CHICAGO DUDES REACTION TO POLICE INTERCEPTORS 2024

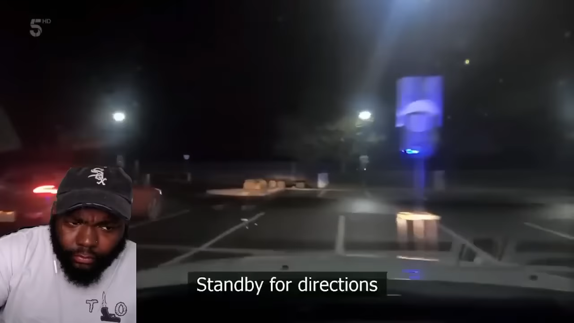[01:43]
Stand by for direction. The left, left, left. The unit needs backup.
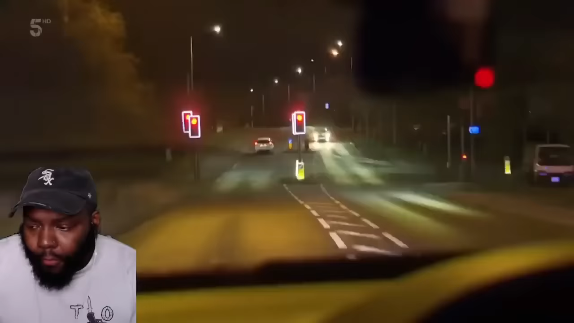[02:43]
We're now not to the road, coming towards the Seat has been spotted, and every intercept unit in the y'all going to jail. Is racing to join the pursuit. November 33, I'm just top of Annesley Bypass. Katie gonna get you.
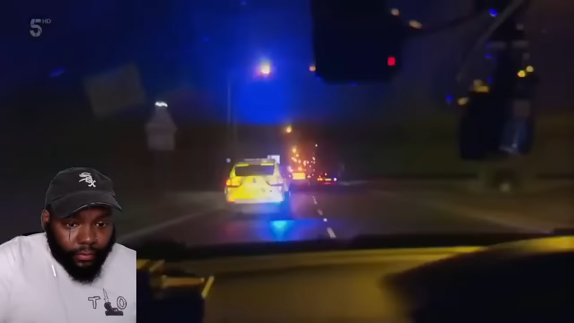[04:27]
Racing through red lights. I thought they was going too fast.
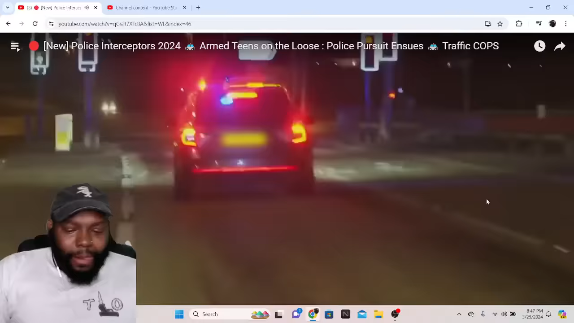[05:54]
The driver is refusing to ease off.
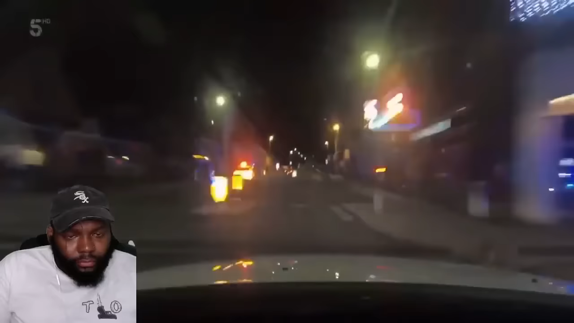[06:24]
It's doing 100 mile an hour. We need to box it. On a flat? His tyres and the...
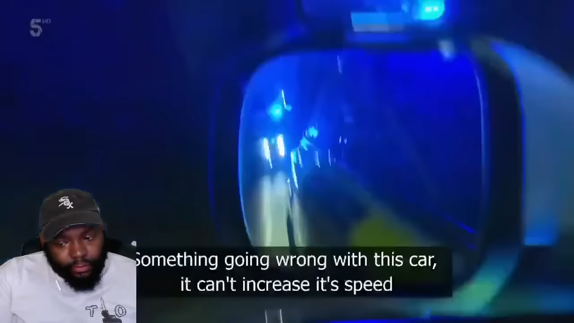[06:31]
Something going wrong with this car. It can't increase its speed.
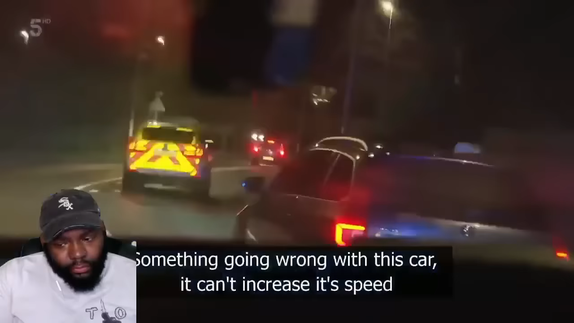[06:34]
The Seat has lost its front tyres. It's time for the Interceptors to strike.
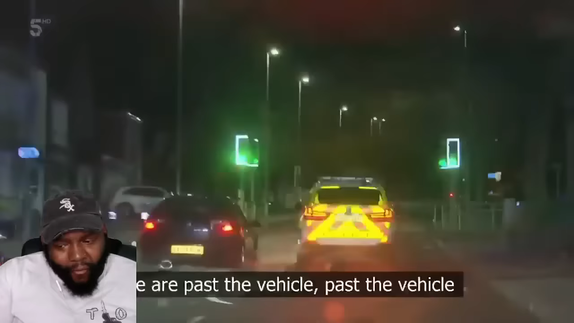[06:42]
We are past the vehicle.
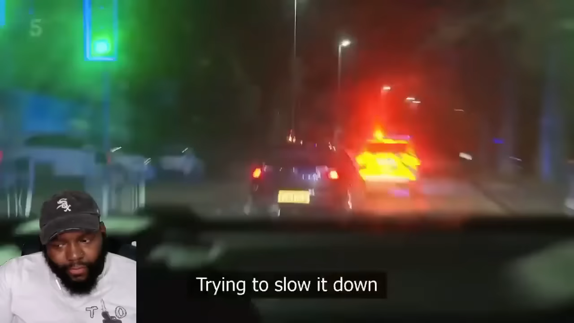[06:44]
We'll try to slow it down. The Seat's run out of road, but so has Katie.
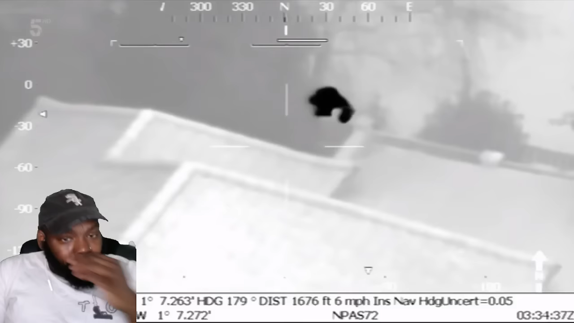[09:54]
The chopper's thermal imaging camera has already picked out a possible suspect.
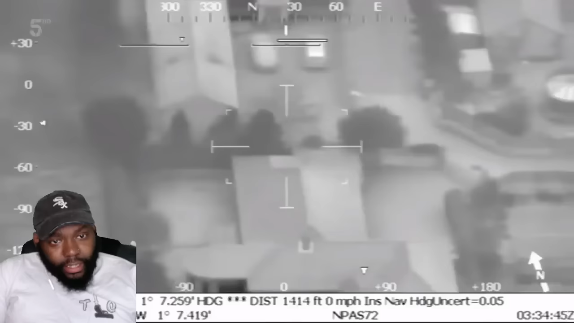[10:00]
Well, we've got everything. It's now down to the spotter to guide the cops on the ground to the runaway driver.
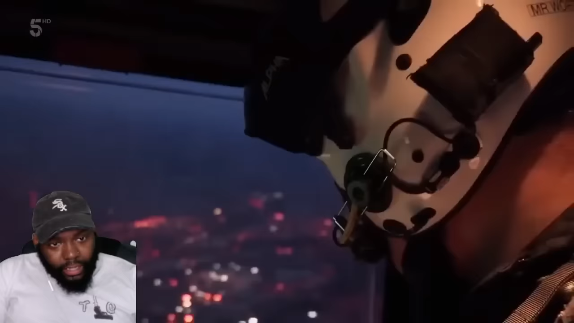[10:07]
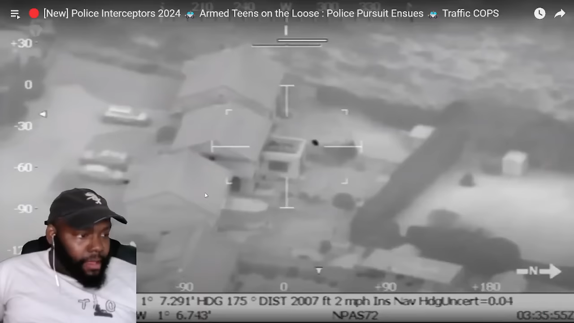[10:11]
Come back down, King Close, and sort of bear right. Yes, I'm right. We're walking up. Can't jump this. The driver's off on his heels, but it'll take more than a 6-foot fence to stop the air support unit.
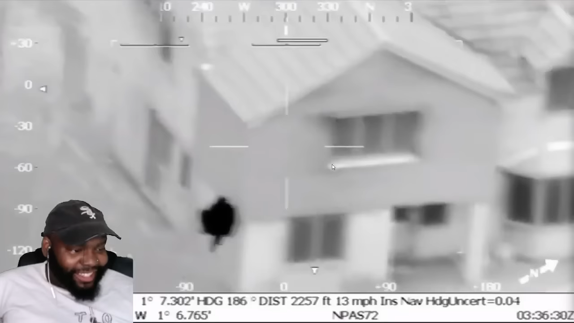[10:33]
Over the fence, this is going to come out to Norwood Hill Farm. Who is this, Justin Gatlin? He jumping these fences like he in the U.S. hurdles 4x4 finals. Like, boy, gone. Norwood Hill Farm. If you have someone on Norwood Hill.
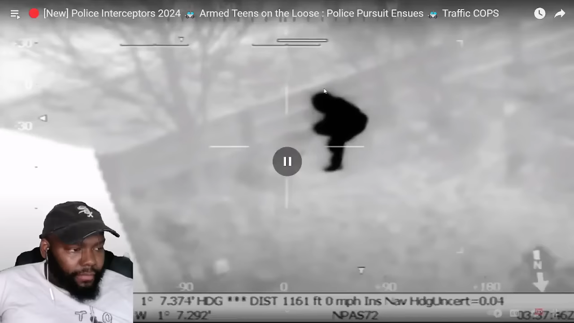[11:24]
I see the dog, go back. Between the two cars. If the driver thinks. There goes the dog right here. Be careful, I'm telling you. He can hide behind this fence. He can think again. Someone is looking over a fence towards a building. It's just to your left, hiding behind it.